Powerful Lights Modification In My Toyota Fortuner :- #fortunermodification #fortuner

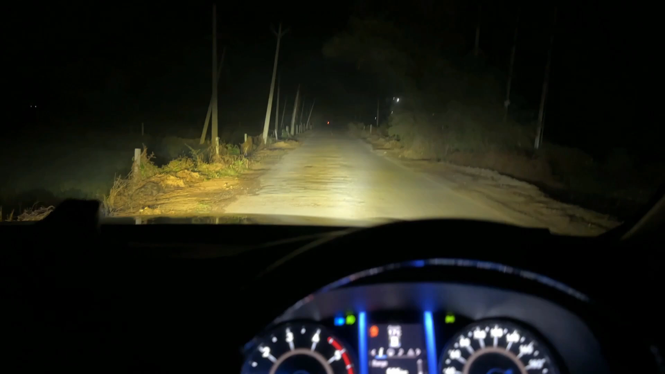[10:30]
अभी सारी लाइट्स ऑन है, मैं वन बाय वन सारी बंद करता हूँ ताकि आपको एक्चुअल समझ में आ सके। सो अभी सिर्फ सारी लाइट्स ऑफ हैं, पहले मैं जलाऊंगा फॉग लैंप्स।